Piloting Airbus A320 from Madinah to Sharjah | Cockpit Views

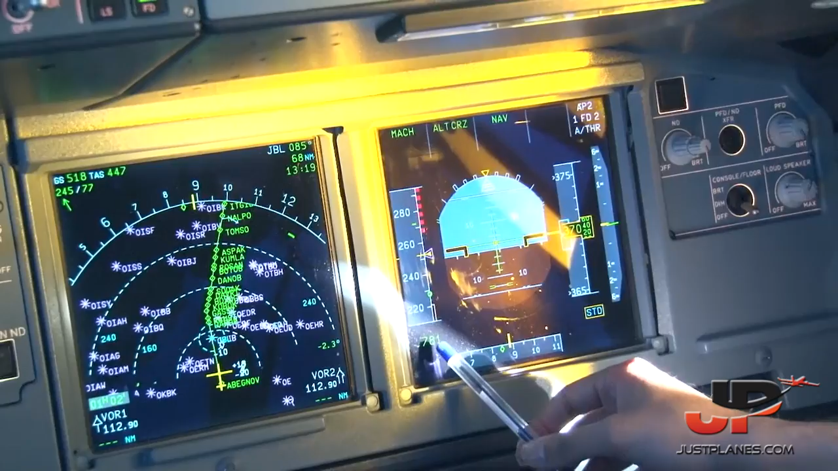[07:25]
Right now, as I said, we're doing decimal 7.8, and this magenta triangle means that the speed is controlled by the airplane itself.
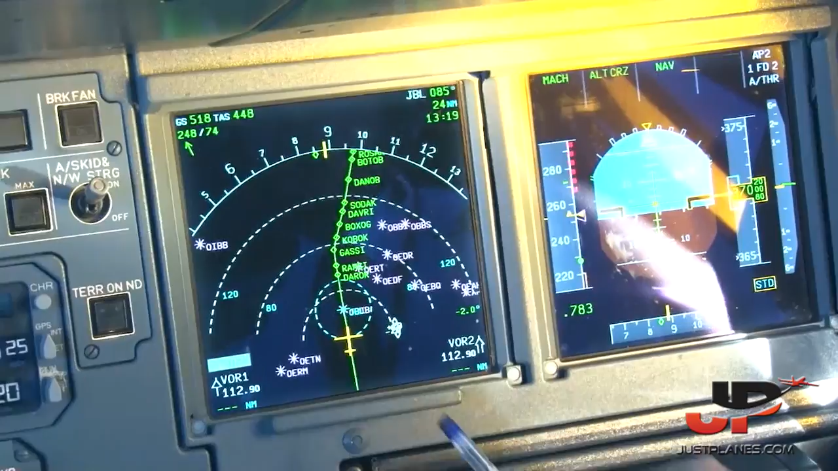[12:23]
to detect if there's any weather in front of us. And since everything is showing black here, that means that for now there's nothing significant weather affecting our flight.